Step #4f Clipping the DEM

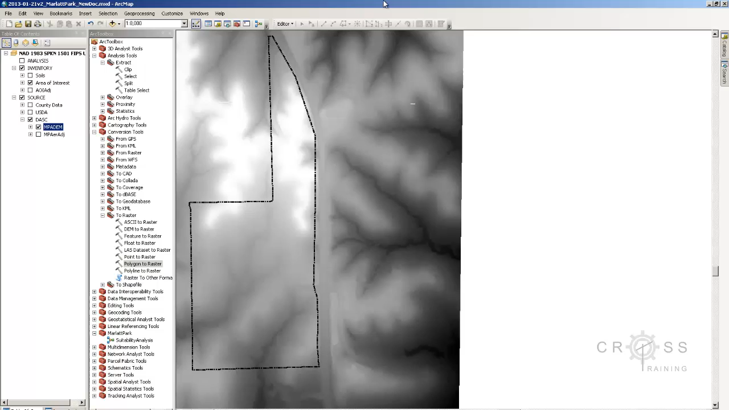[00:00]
So what I did was I made sure that all of my layers are turned off except the ones that I need. So I need my surface information and I need my area of interest.
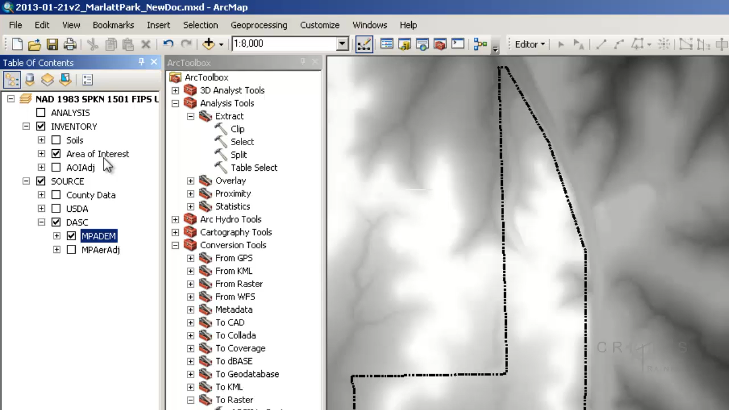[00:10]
And then I'm going to select my select element tool and I'm going to try to select my graphic.
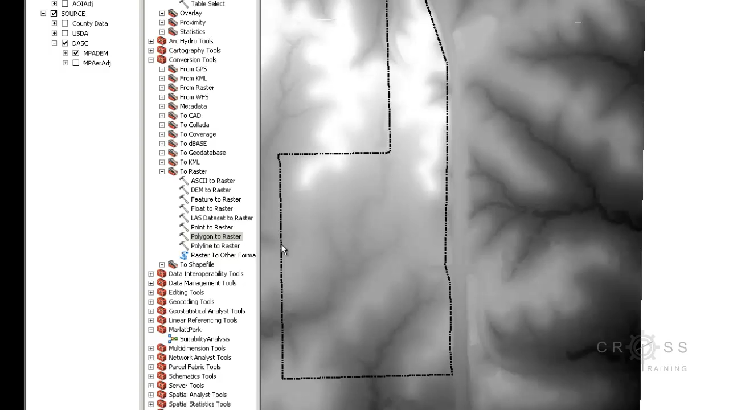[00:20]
So I'm just going to single left click and not move my mouse. And I have the graphic selected and I can tell it because I see handles. I'm going to right click on the thing that I want to clip, which is going to be my DEM.